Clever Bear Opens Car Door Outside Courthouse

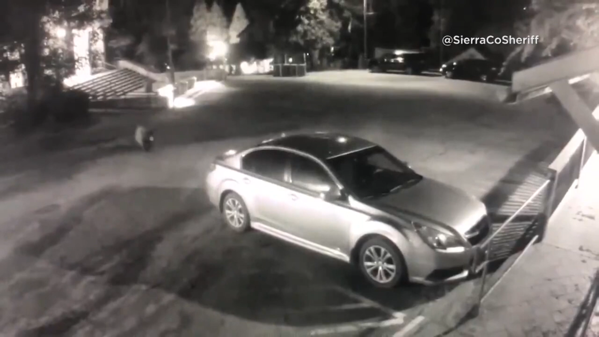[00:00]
A security camera in California caught an unlikely act of breaking and entering. Watch as a bear approaches a parked car at night. Is there something good to eat in there? Maybe. Only one way to find out.
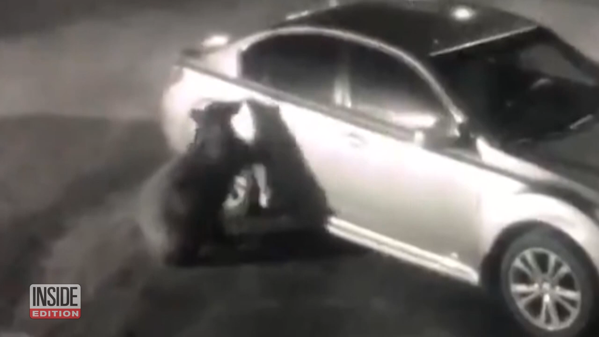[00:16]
The clever creature opens the rear door of the vehicle like it's done it before. Clever girl. The bear seems to look around to make sure no one's watching, and then climbs in.
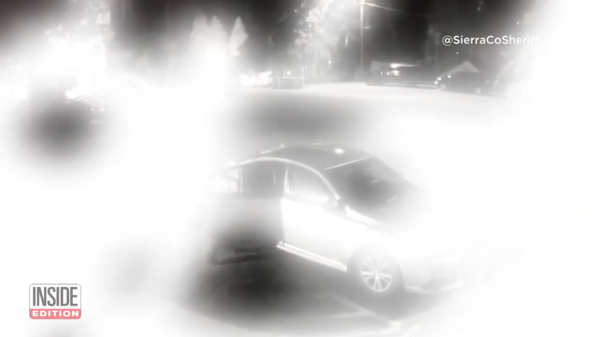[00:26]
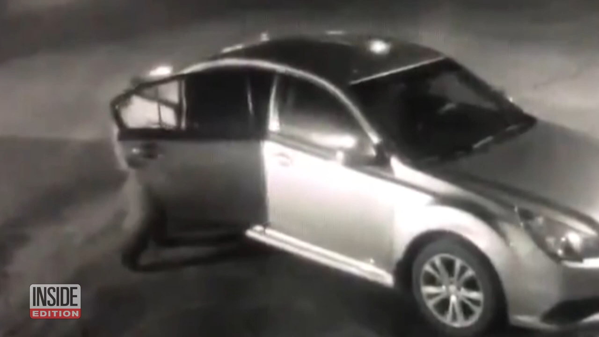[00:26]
It spends several seconds inside, perhaps luxuriating in the sedan's interior, before climbing out and strolling away.
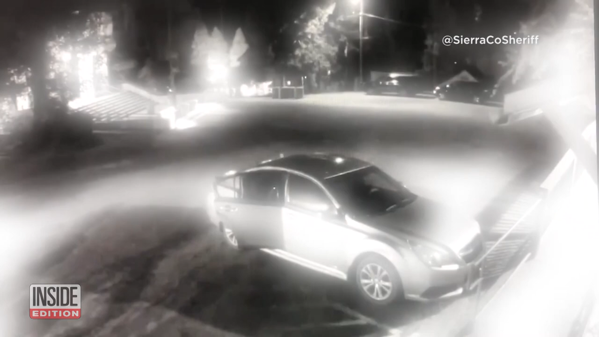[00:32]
Hey, you forgot to close the door. Rude. The next morning, the car owner noticed the door partially open. And get this, the owner worked for the Sierra County Sheriff's Office. And the car was parked next to a courthouse. Talk about brazen.